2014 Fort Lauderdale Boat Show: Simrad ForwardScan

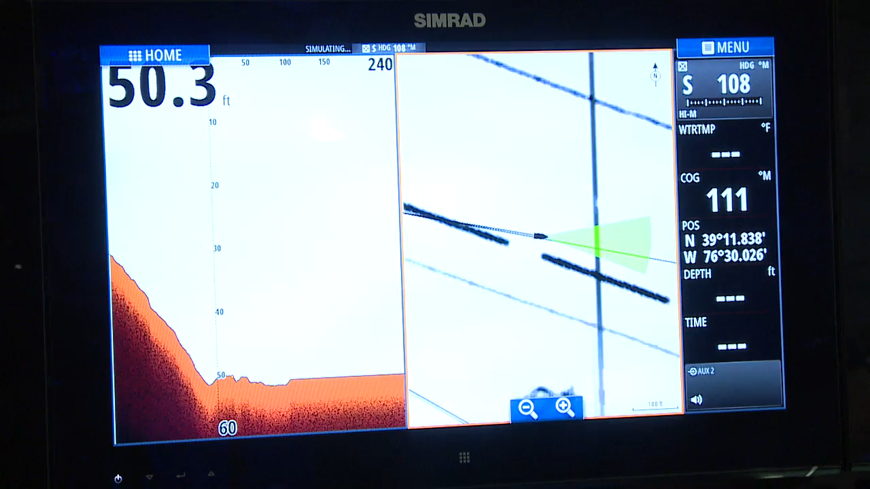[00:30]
On screen: depth 50.3 ft
But essentially it's going to enable you to kind of go into a harbor that you're unfamiliar with and maybe isn't
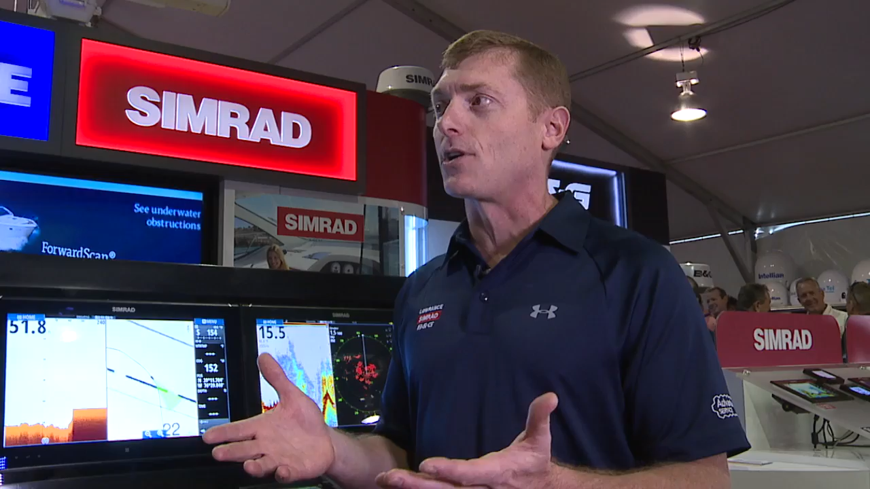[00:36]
charted so well in a remote area and be able to avoid grounding the boat, which is of course somewhat important. This is it on the screen right here. So essentially what we're looking at on this side, we can see kind of history back here and forward looking ahead of the boat.
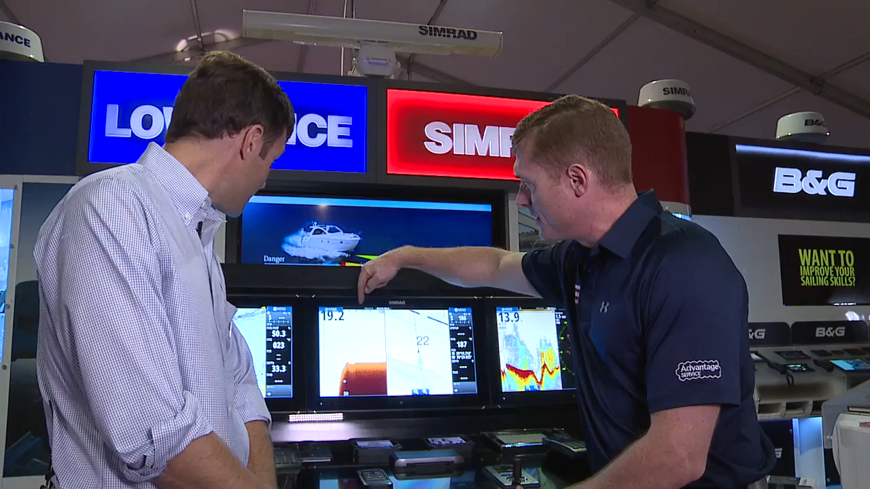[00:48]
So it's about 20 feet deep out ahead of the boat. And it's all green.
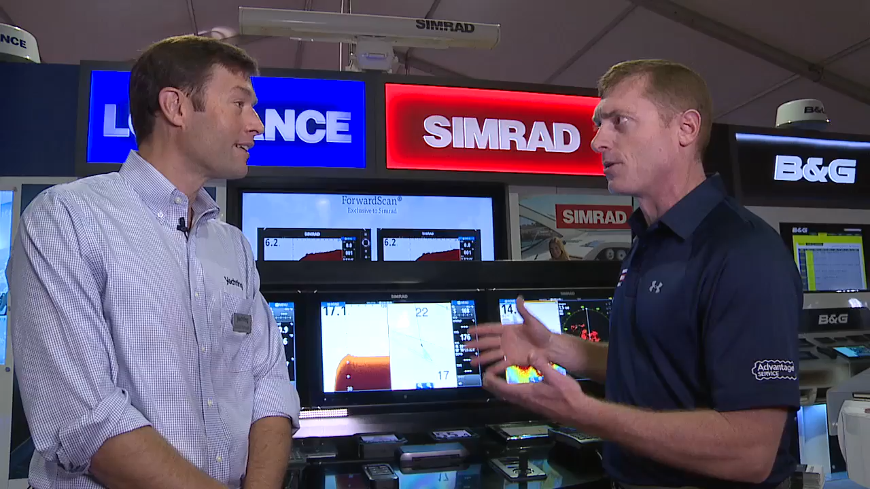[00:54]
It shows in our ice cream cone where we're safe there. If we got into shallow water, of course it's going to show us a red or a yellow alarm to tell us that we're in danger. We better slow down and turn. The cruising audience is going to love this, especially those that like to explore new areas, get into new harbors that they've not been to, and again ideally ones that haven't been charred in a while.